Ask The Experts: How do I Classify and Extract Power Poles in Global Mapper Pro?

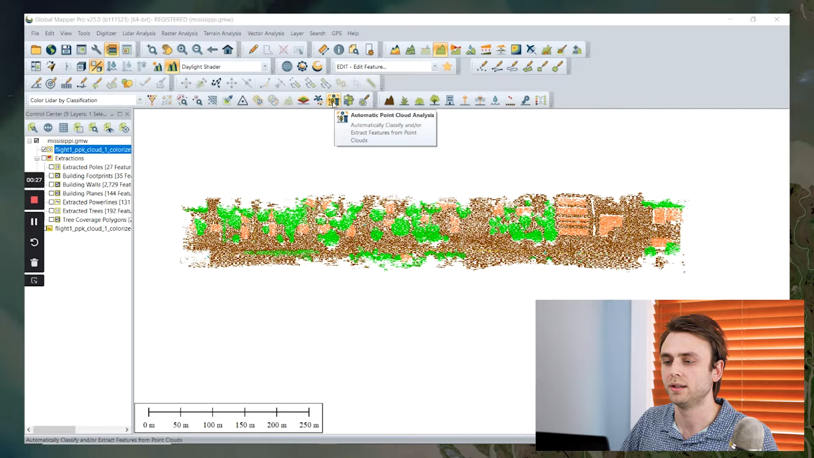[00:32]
which we can select right here. I'm not going to go into any detail about doing ground or vegetation or buildings,
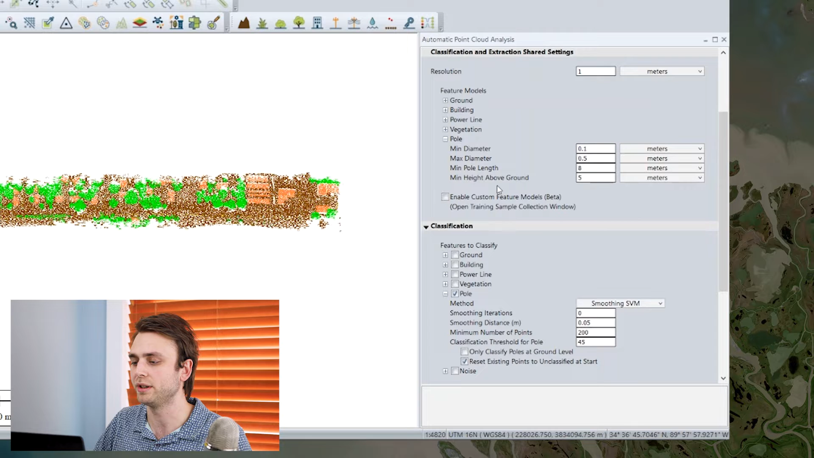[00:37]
but we've already done that work.
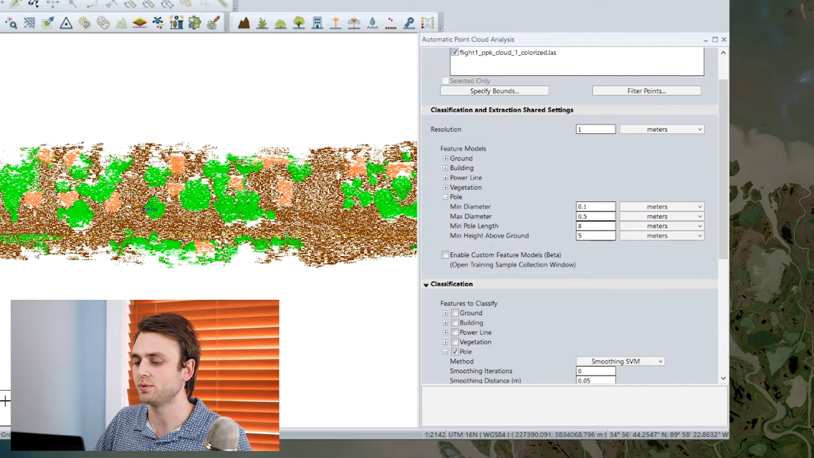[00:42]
Once we've classified our ground, then we can move on to our poles. So up here we have our shared parameters. We have a minimum and maximum diameter, and setting these thresholds is a really good way to make sure that vegetation isn't accidentally going to be included in your utility pole classification. We also have a minimum pole length, so a minimum height for each pole.
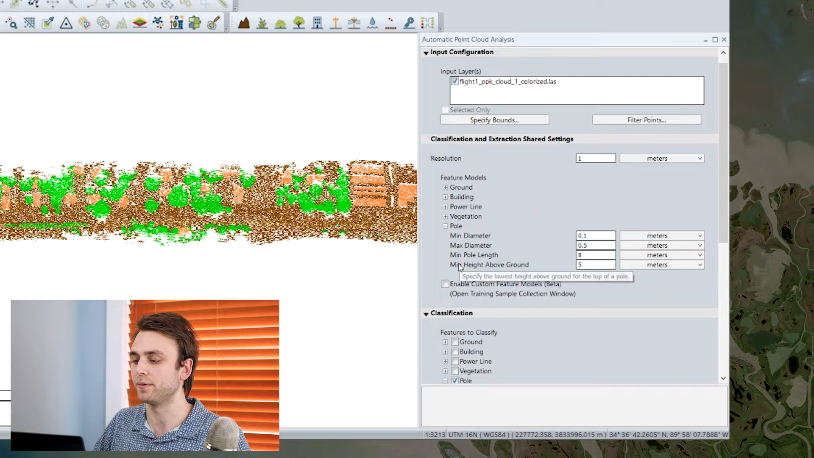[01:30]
That's a good way to, if your area of interest has any kind of maybe flagpoles or shorter, other similar structures, differentiate those, and so those don't get included as well. And we also have a minimum height above ground, and this is going to be for the top of the utility pole. We also have the resolution that we are going to perform our classification at. We're going to do it one meter.
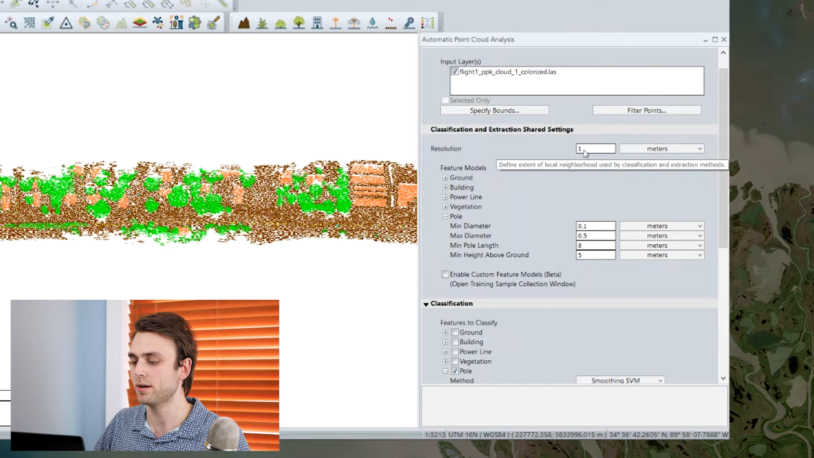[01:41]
And then we can move down to our classification section here. So we can check the option for the classification type that we want to run. We're going to do pole, and we have two options here, a max likelihood and our smoothing SVM method. Max likelihood is a segmentation-based classification method.
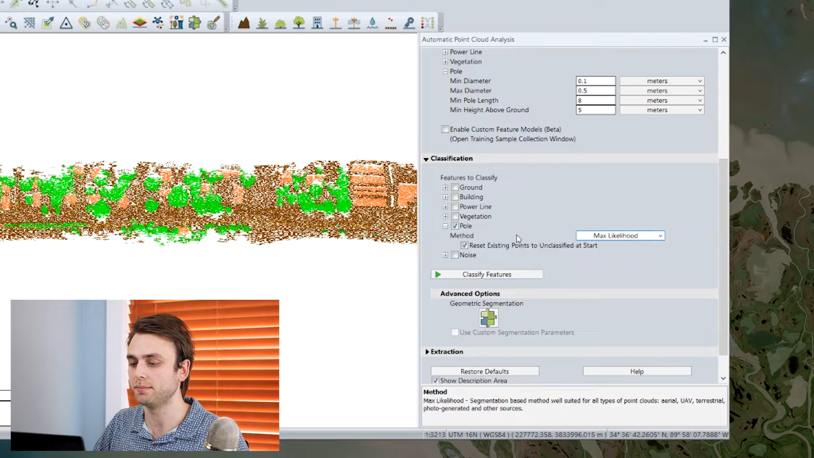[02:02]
If I switch to color by segmentation, we can get a quick idea about how segmentation works. It divides your point clouds into these segments,
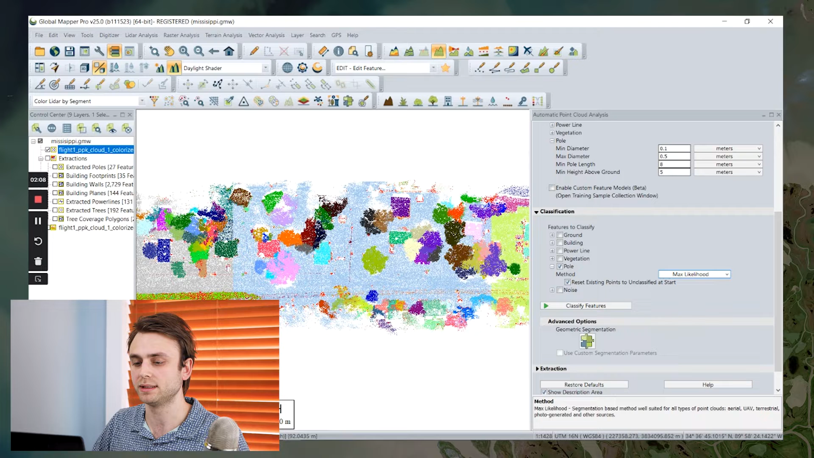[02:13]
and then it's going to apply the correct classification based on that set of criteria for the points that it finds that match it.
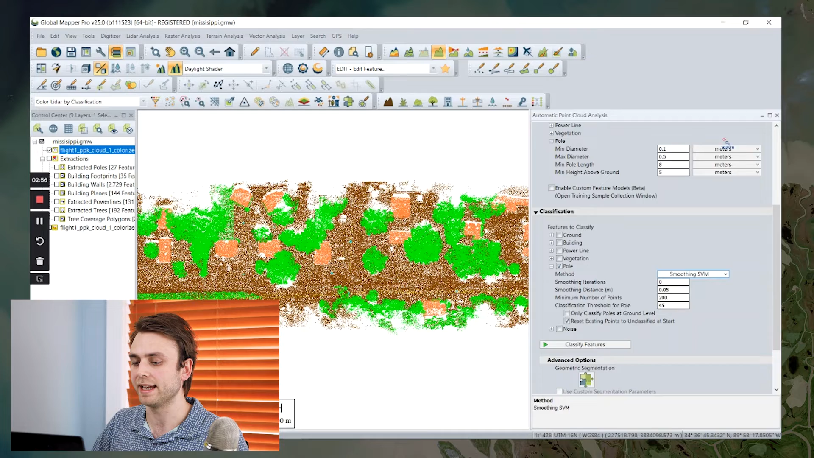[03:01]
It's going to get rid of a lot of those noise points, make our data set generally less noisy. It's going to improve our classification results. So once we've run that, there's a couple ways that we can kind of verify and manually clean up, if necessary, our utility pole classification. And the first of these is going to be using our 3D viewer to get a good
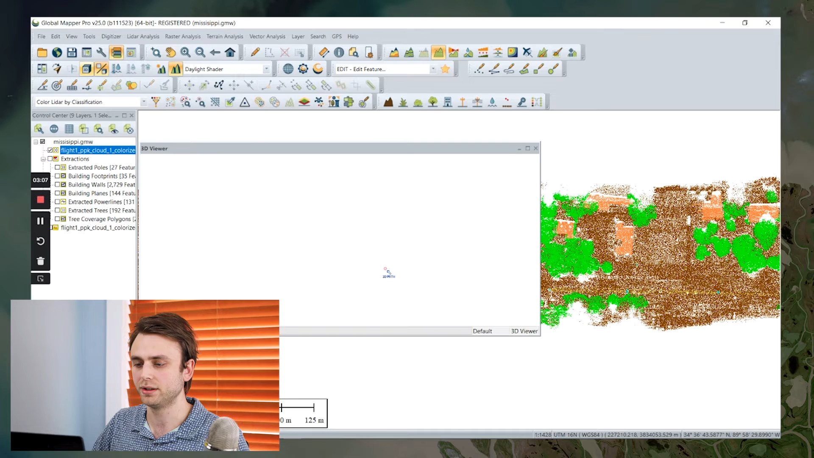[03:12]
look at how our classification, our automatic pole classification ran, and how it was able to identify those points.
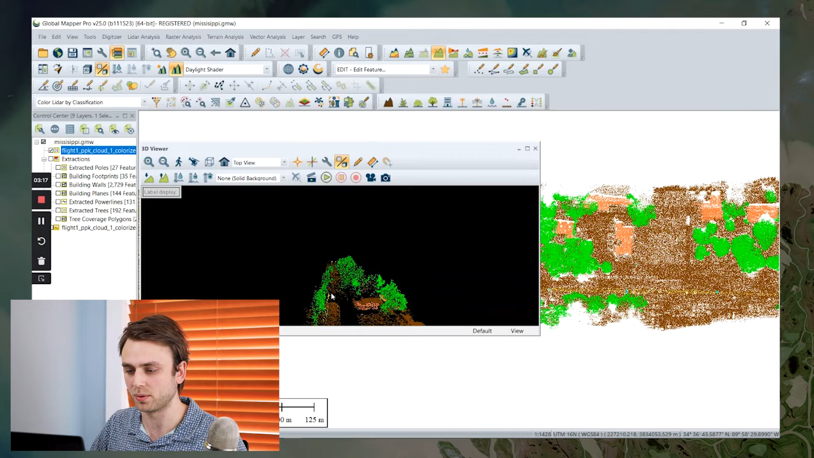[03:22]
The second method we can use is the path profile tool. So if I use my path profile tool and trace a line along these utility poles and power lines, and I right click to end, we can see we can get this nice cross cut of our data.
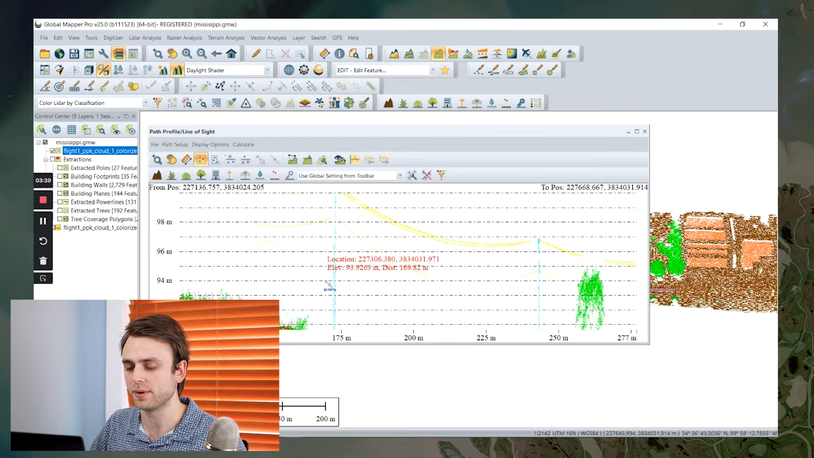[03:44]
And we can also select points within the path profile tool to perform manual adjustment if needed. So once you've performed your classification and you've identified the points that make up your utility poles, you can move on to feature extraction.
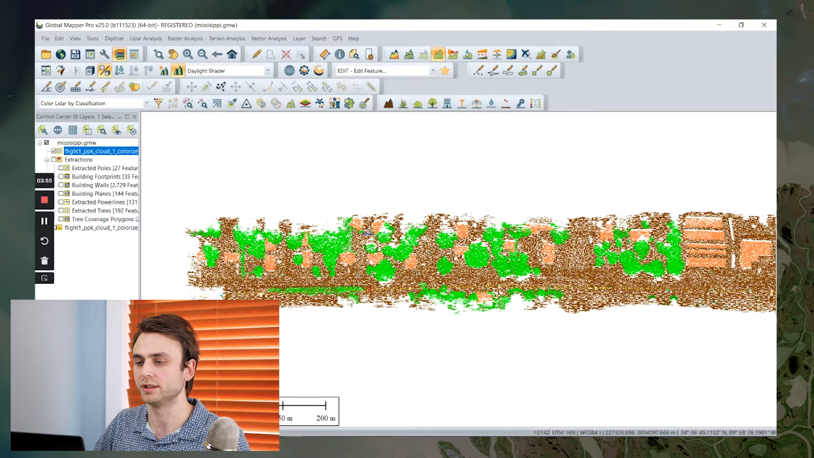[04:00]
And this is also accessed through the same automatic point cloud analysis dialog. I'm going to open that dialog back up. I'm going to close my classification tab here and open up feature extraction.